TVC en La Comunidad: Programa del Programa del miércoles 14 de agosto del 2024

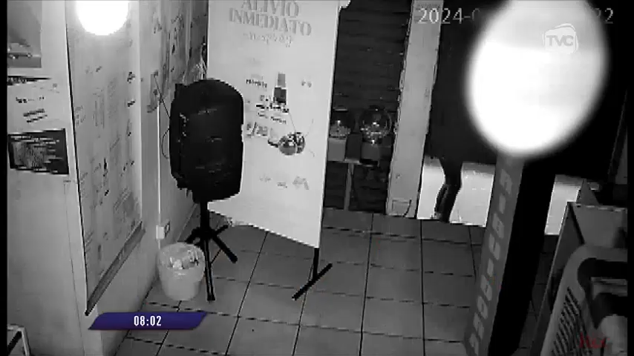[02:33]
Era eso de las 10 de la noche. Una delincuente ingresó al establecimiento y tras su cómplice. Bajaron la puerta a Lamford y giraron la cámara. Eso fue lo único que se pudo observar desde el interior.
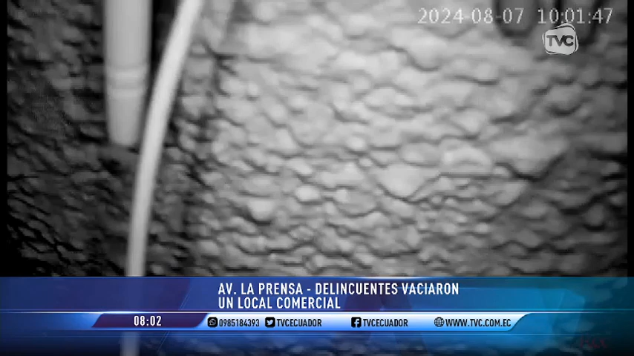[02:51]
Sin embargo, desde una esquina fueron captadas. Aquí se ve como de a poco. Van sacando fundas llenas de mercadería.